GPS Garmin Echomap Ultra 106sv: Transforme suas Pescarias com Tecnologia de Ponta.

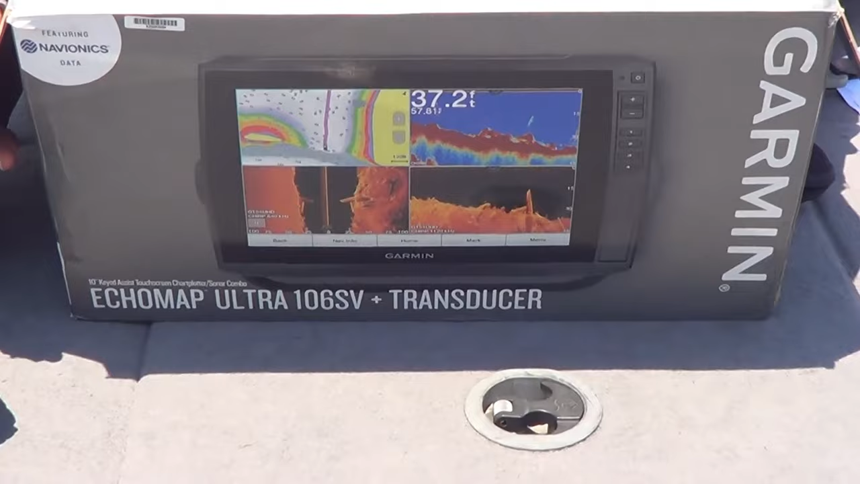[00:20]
olha aqui que bonito ó Dá uma olhada aqui ó Garmin Etiomap 106 Ultra,
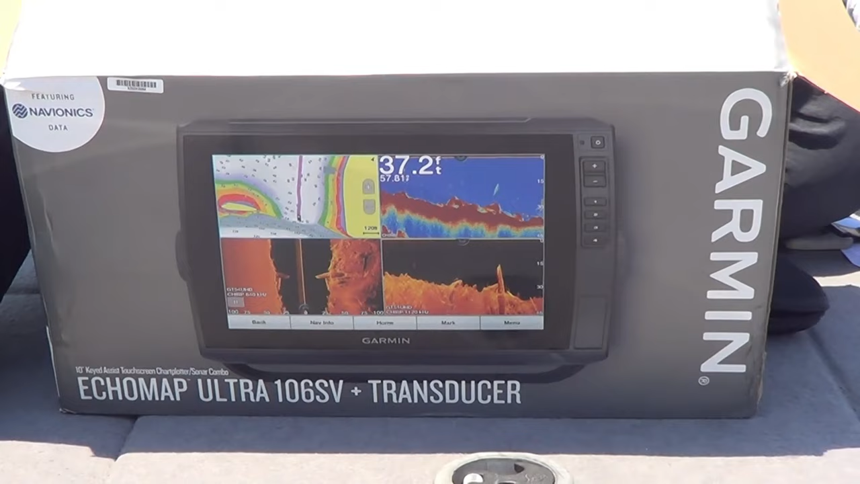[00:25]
Ultra 106 Com transducer já embutido GT54UHD Deixa eu mostrar pra você a carinha dele aqui ó Olha que maravilha pessoal,
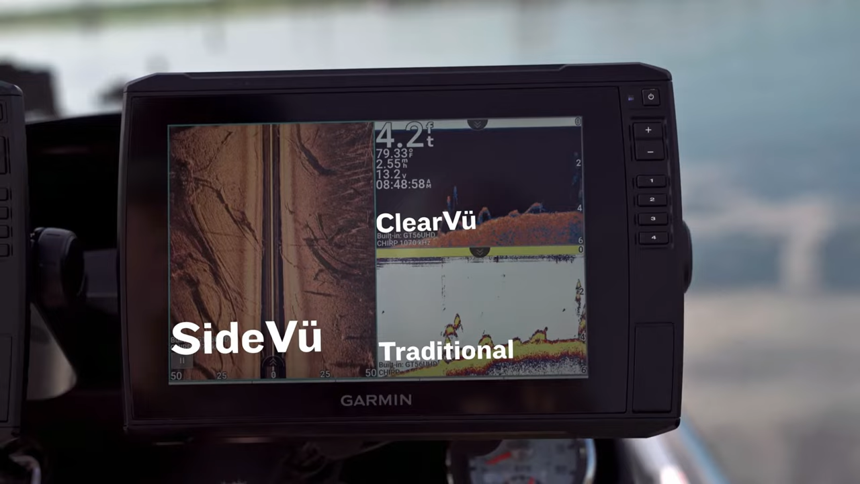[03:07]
On screen: depth 4.2 ft
pessoal Como se você estivesse pilotando E você tá mostrando um filme embaixo
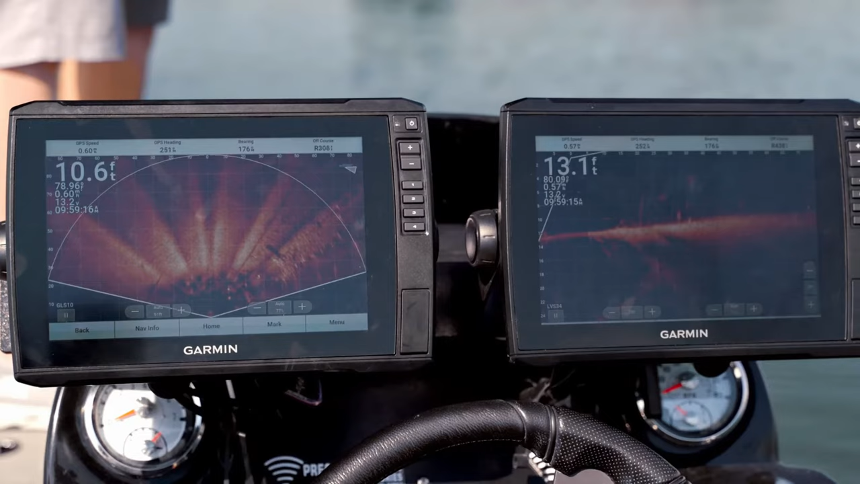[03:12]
Não fica aqueles pontinhos Mostrando o peixinho Esquece isso aí, pessoal É última geração, tá?
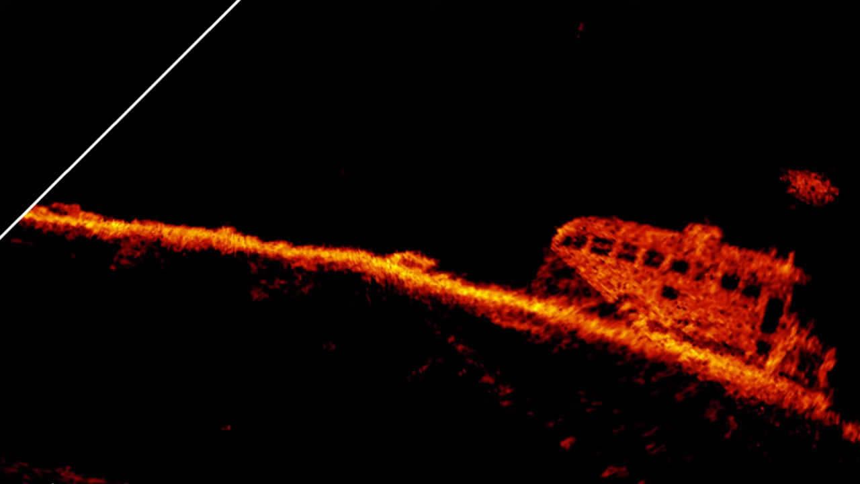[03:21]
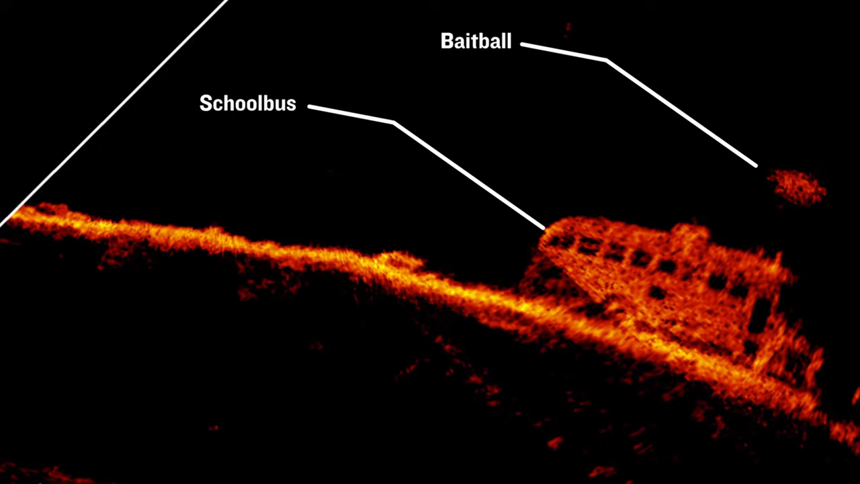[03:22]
Inclusive, se você não quiser usar o transducer Pode até usar paralelo, tá? Ele já vem com os dois transducer O original de ultradefinição E o SideVoo, que é uma tecnologia nova Eu tô mostrando aí pra vocês Você pode,
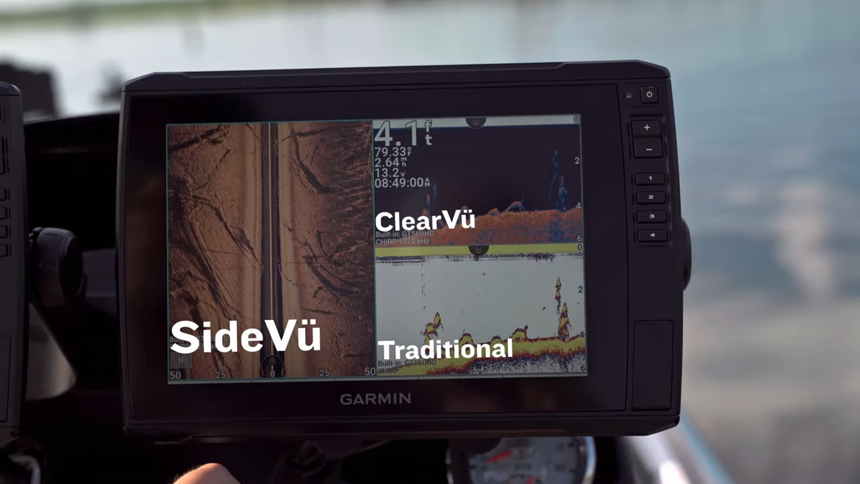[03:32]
On screen: depth 4.1 ft
inclusive, utilizar os dois ao mesmo tempo Porque a tela é de 10 polegadas Isso facilita muito pra você E olha a definição do bichão Dá uma olhada aí pra você Cores,
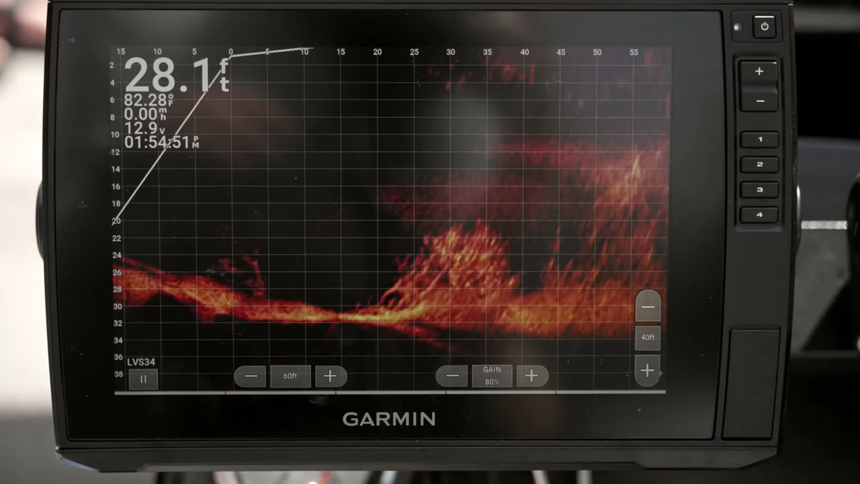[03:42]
On screen: depth 28.1 ft, water 82.28°F
contornos É impressionante, pessoal É impressionante Outra coisa importante De falar pra vocês, pessoal É, ele é compatível, tá?
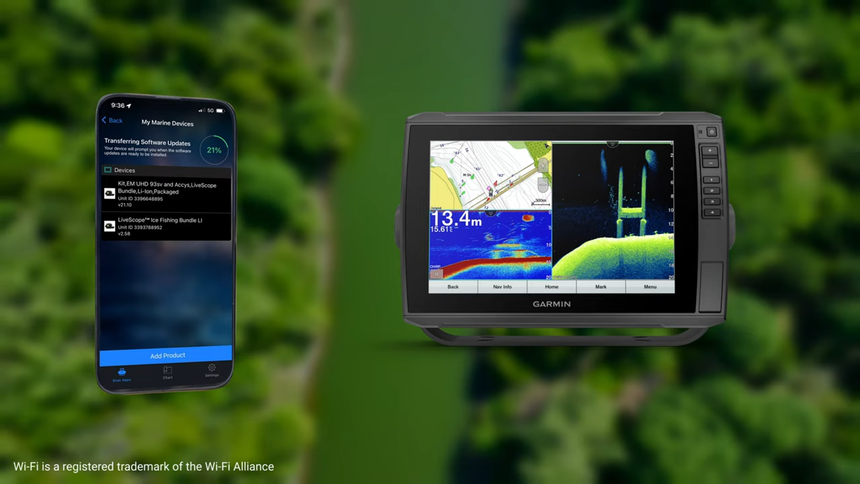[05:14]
On screen: depth 13.4 m
você pode sincronizar tudo isso E deixar tudo automaticamente atualizado Baixando um aplicativo que é gratuito Da própria Garmin Como eu tô mostrando pra vocês Com esse aplicativo Com esse aplicativo Inclusive,
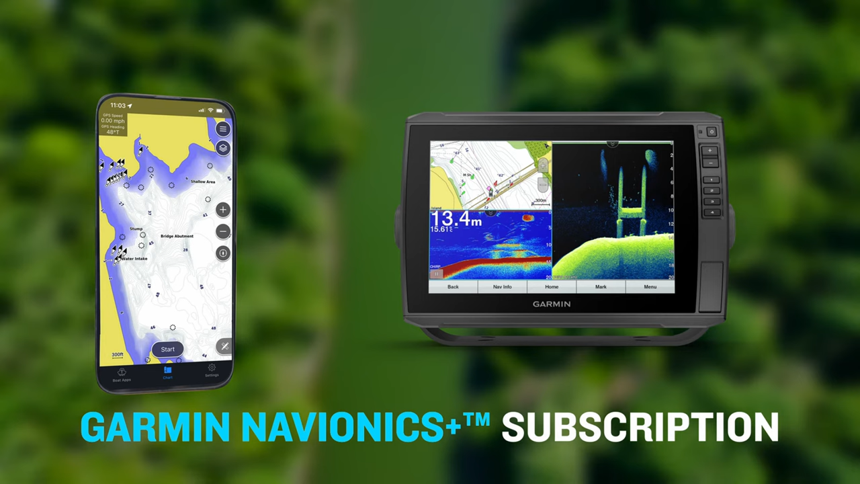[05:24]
On screen: depth 13.4 m
você consegue entrar na comunidade E baixar rotas Ponto de pesca E você vai deixar tudo isso gravado no teu GPS E aí,